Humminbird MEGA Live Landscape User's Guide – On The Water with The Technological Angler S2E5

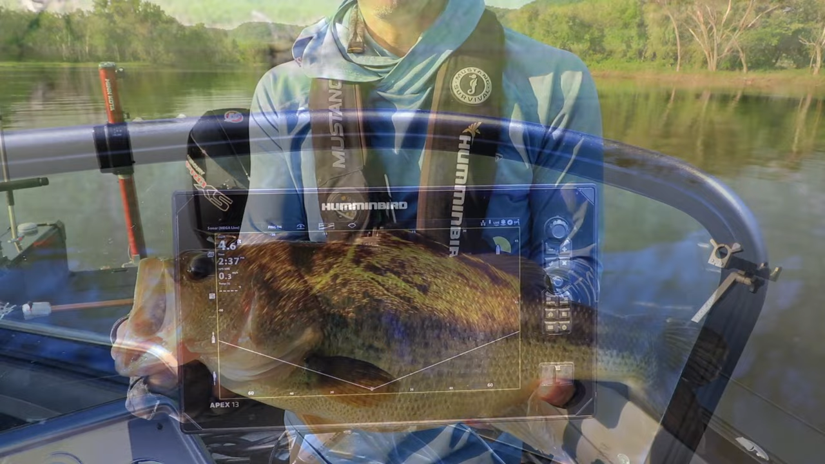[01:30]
Now, the first step in every successful Mega Live Landscape Mode adventure is correctly configuring the transducer. So that's where we'll start our deep dive.
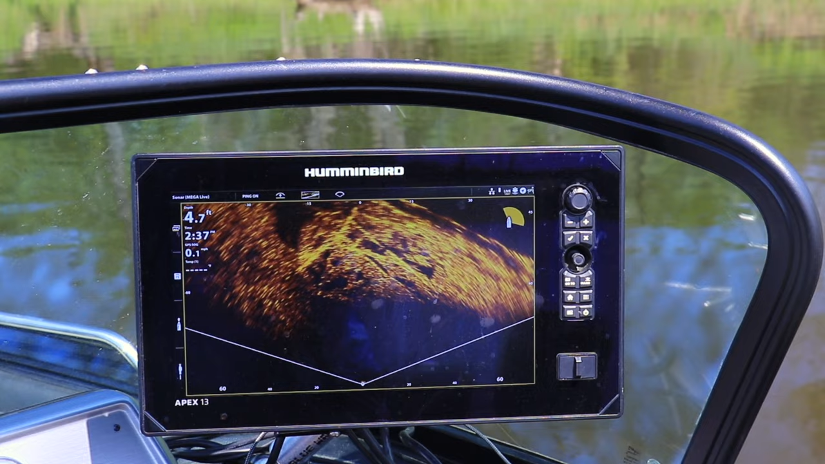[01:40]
Now, one of the things that makes Landscape Mode different from the other Mega Live imaging modes is that we have to flip the transducer out
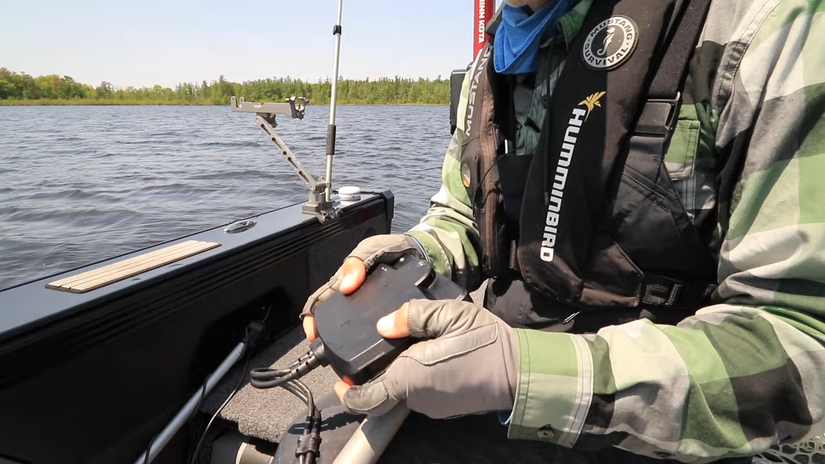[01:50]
so that the beam is transmitted horizontally through the water rather than vertically. Now, depending on how your Mega Live Imaging transducer is mounted,
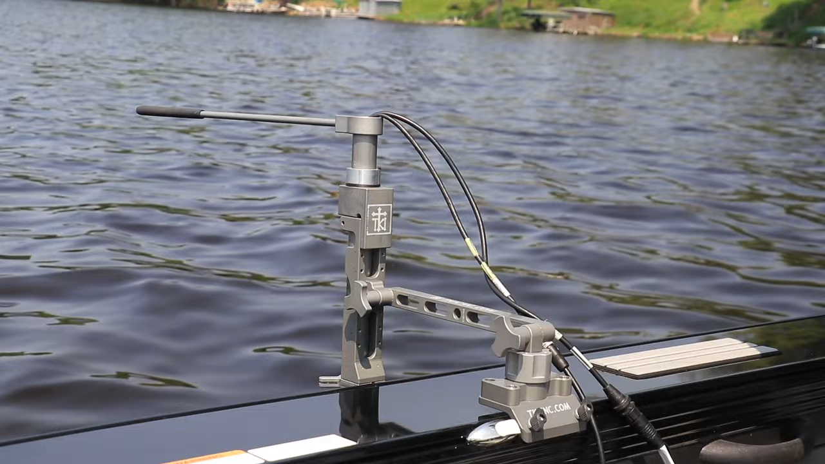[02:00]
either on an external pole like I have or on the shaft of the trolling motor,
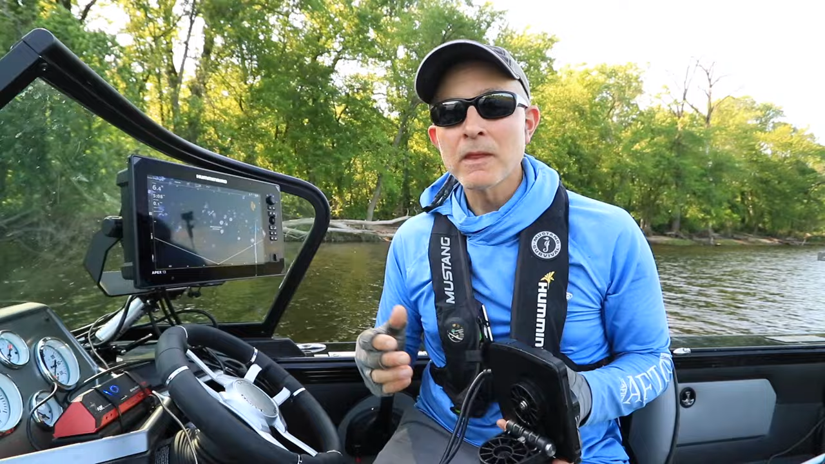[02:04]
when you flip that transducer out, the transmit window, which is the little semi-circle,
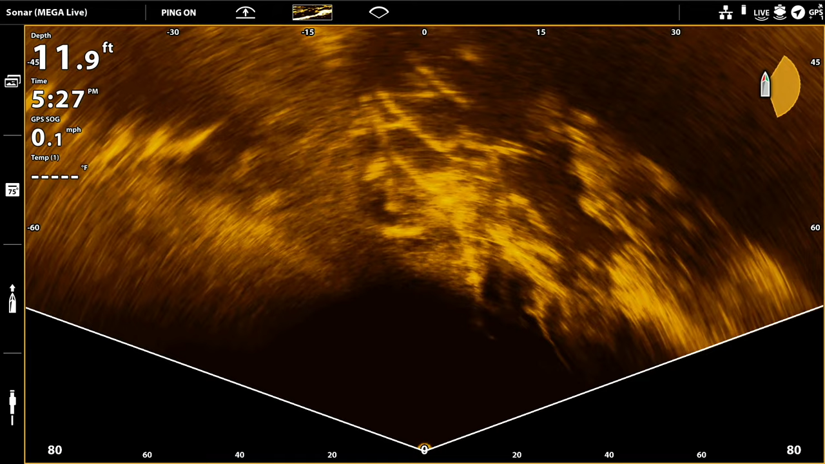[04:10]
On screen: depth 11.9 ft, speed 0.1 mph
Subpar definition of known pieces of structure is another reason to adjust your transducer angle, either up or down by a click, until you achieve the definition you expect. Subpar definition of the book!
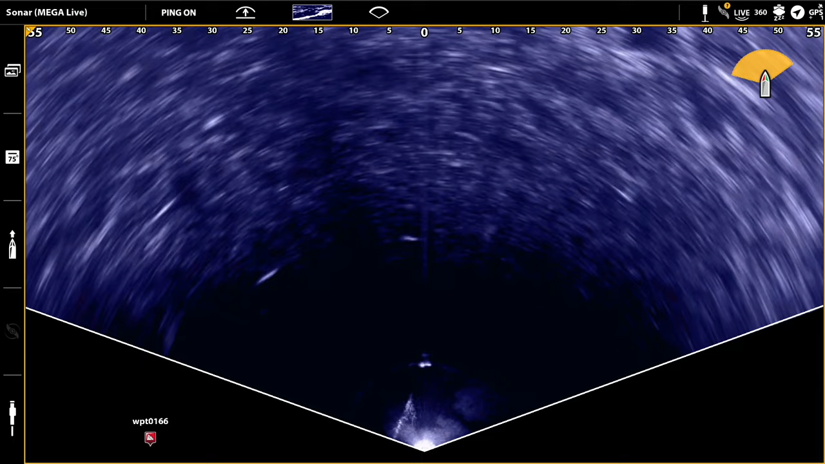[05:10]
Now what does shallow mean? Well in my mind from my experience, you know, it's 12 feet or less. Probably the sweet spot for mega live in
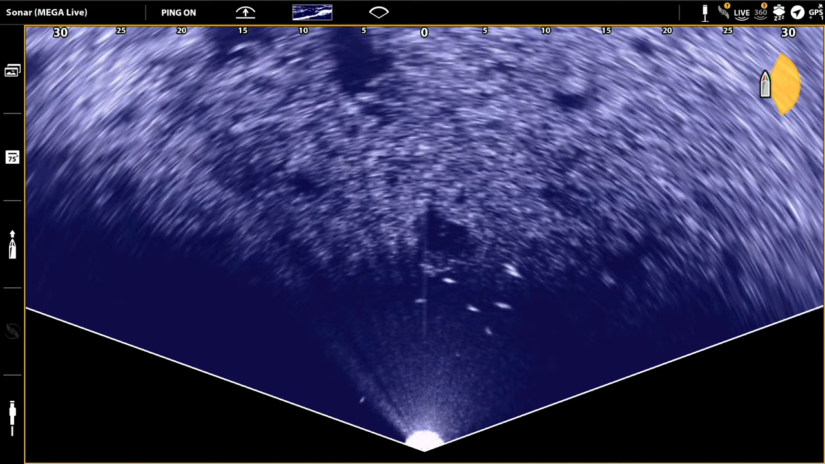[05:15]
landscape mode is between 6 and 10 feet, can certainly use it shallower than 6,
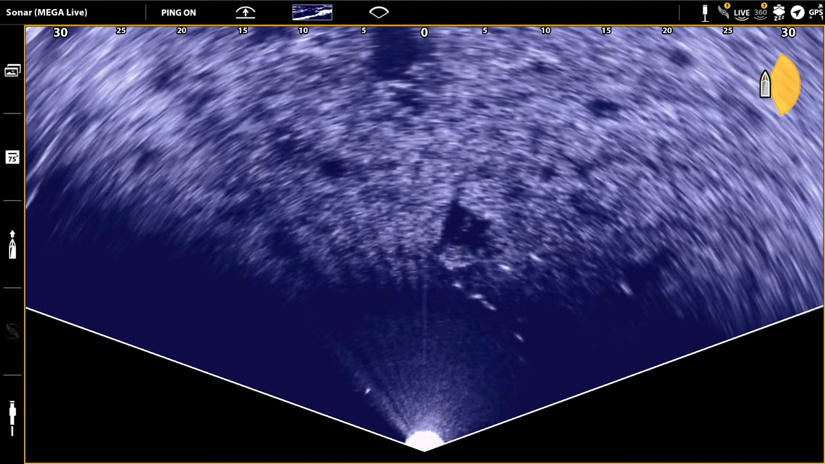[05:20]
can certainly use it deeper than 10. Right, but outside of that
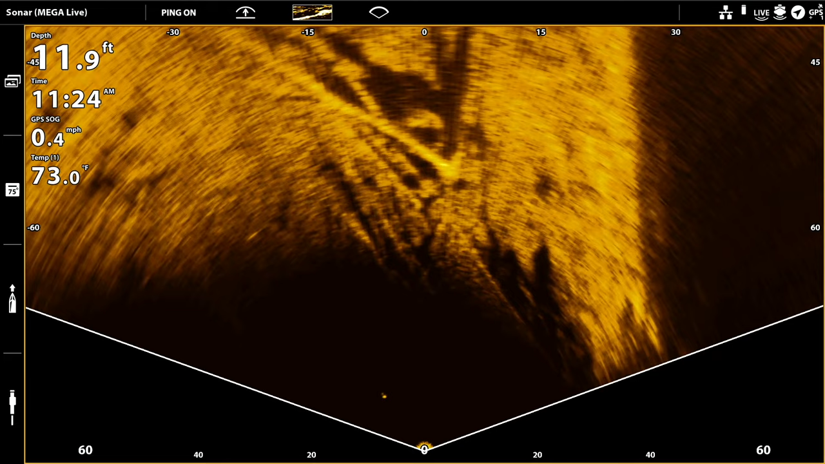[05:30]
On screen: depth 11.9 ft, water 73.0°F, speed 0.4 mph
range, you know, when you get deeper than say 12 feet, when you get shallower than say 4 feet, just because of the way that the mega live transducer beam is configured,
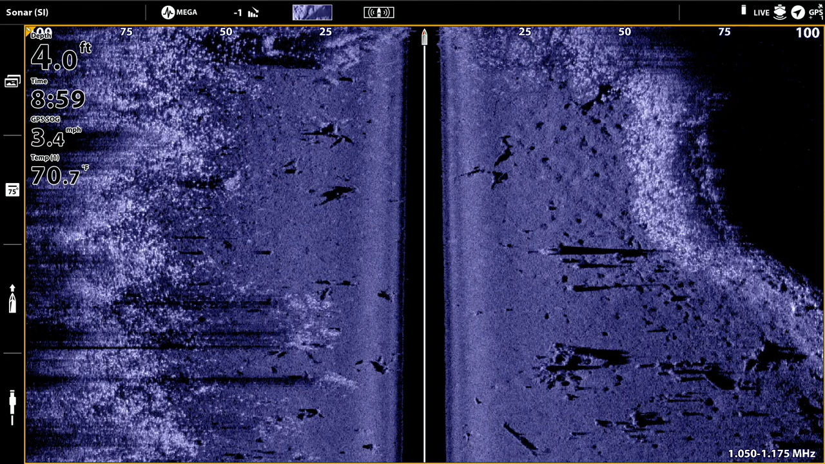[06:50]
On screen: depth 4.0 ft, speed 3.4 mph
very cleanly right, they're not straight there's lots of projections and points and there's lots of pockets or inside turns there's a fish that concentrate fish this is just a little largemouth
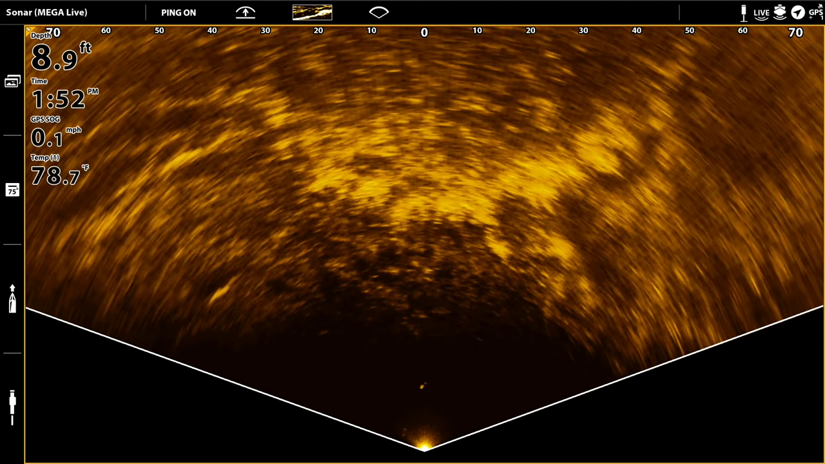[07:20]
On screen: depth 8.9 ft, water 78.7°F, speed 0.1 mph
is to use it to find those key features the inside turns and the points So what you're looking at now is a mega live landscape mode image of a really well defined inside turn okay, so all the real bright returns that travel up the left side and then down again on the right side those are the weeds okay,
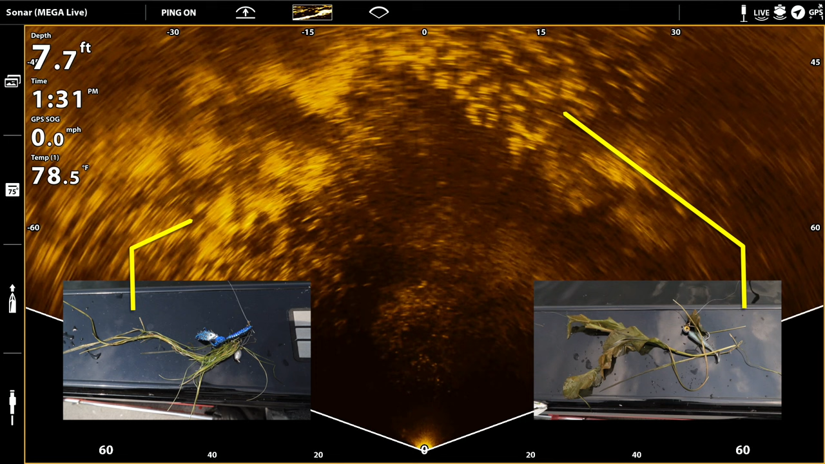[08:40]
On screen: depth 7.7 ft, water 78.5°F
appears as the really densely packed returns without space in between the individual weeds and then we've got some cabbage as well right, those are the ones that show up more as individual weed returns now right now I have my landscape range set to 90 feet okay, which gives me a big broad overview of everything that's happening inside of my 140 degree wide field of view
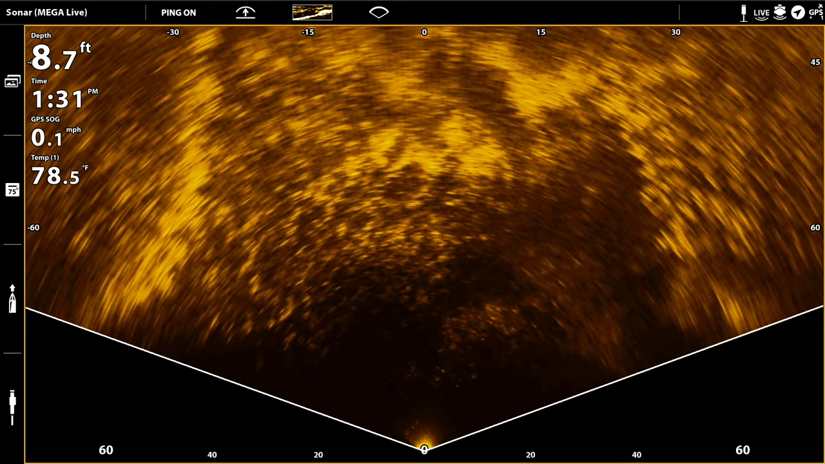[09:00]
On screen: depth 8.7 ft, water 78.5°F, speed 0.1 mph
now if I want to see more detail